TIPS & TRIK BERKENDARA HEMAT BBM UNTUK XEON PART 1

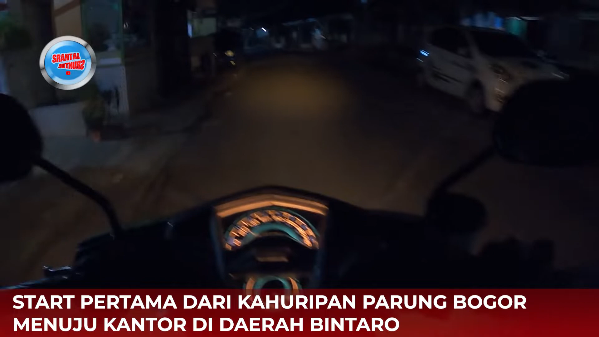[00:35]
Oke, kita mulai perjalanan ya, gue baru mulai-mulai nih, start dari depan rumah,
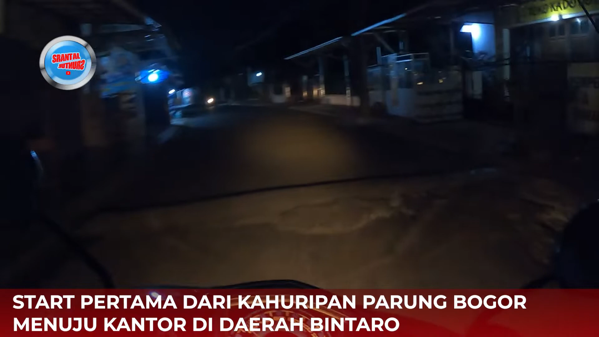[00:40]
ini barunya masih di dalam komplek ya, belum jauh-jauh banget nih, masih pagi, gelap ya kan, pagi-pagi,
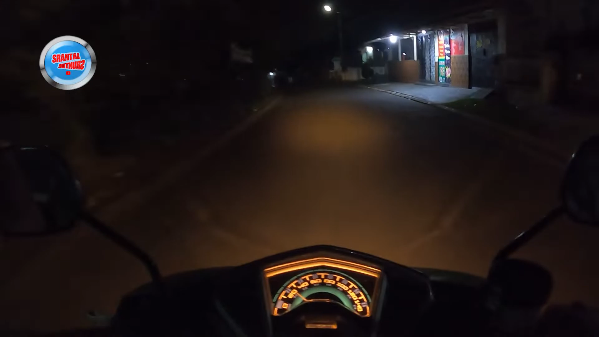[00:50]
pagi-pagi berangkat, orang-orang mungkin sebagian masih tidur,
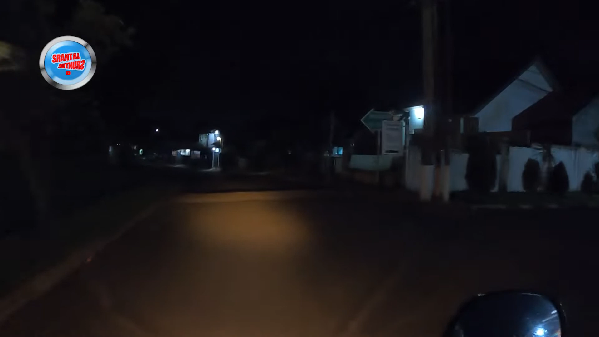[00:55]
gue udah mulai perjalanan nih, kita sambil ngobrol-ngobrol aja,
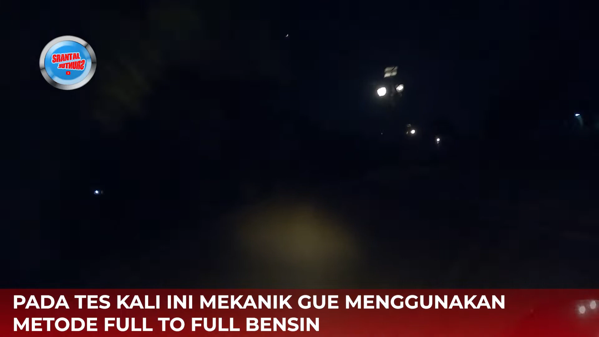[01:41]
jadi kesannya itu, kesannya boros, jadi bolak-balik ngisi, lu beli sedikit, sedikit-sedikit, jadi sering ngisi,
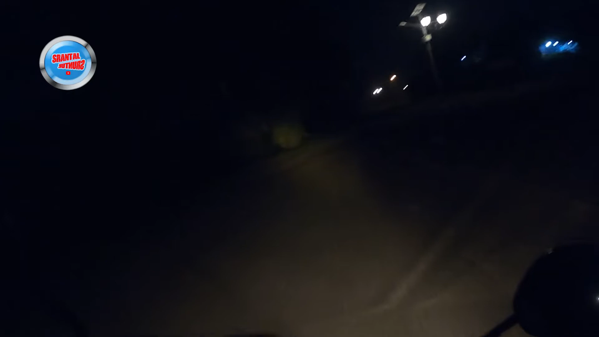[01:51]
jadi rasanya boros, tapi menurut gue kayaknya enggak, ini gue masih di dalam komplek, jadi masih gelap, perjalanan kira-kira dari rumah ke kantor, sekitar 1 jam kurang, ya, tepatnya sekitar 45 menit lah, sampai, ya, pokoknya 3.4 jam, enggak sampai 1 jam juga, dari, ini gue tinggal di daerah Bogor,
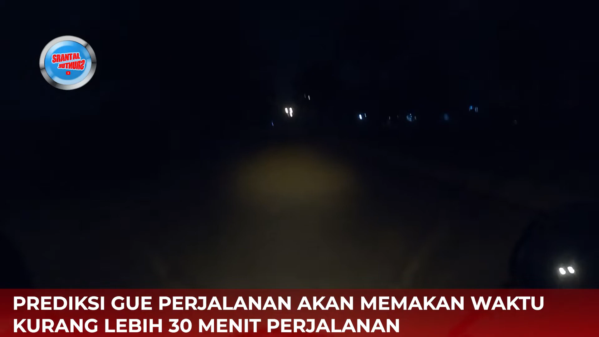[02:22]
ya, ini masih terus perjalanan, pagi-pagi, gelap, cuman ada lampu, sinar lampu yang menemani, ini rumah gue masih di daerah Bogor, kenapa gue tinggal di Bogor,
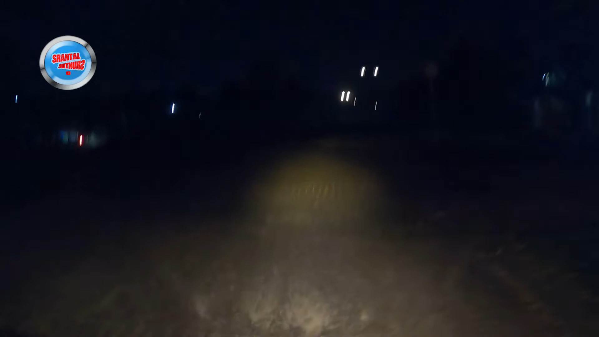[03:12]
makanya gue lebih suka tinggal di Bogor, gue adem ya kan, kalau orang Belanda bilang, buton zork, ye, buton zork lagi, hahahaha, oh, ini kondisi jalan, kalau di komplek gue, enggak mulus-mulus amat, tapi enggak renyek juga, ya, lumayan lah, kalau buat ngebut-ngebut tipis ya kan, jalan-jalan kecepatan cepet, kayaknya masih, ini masih lagi,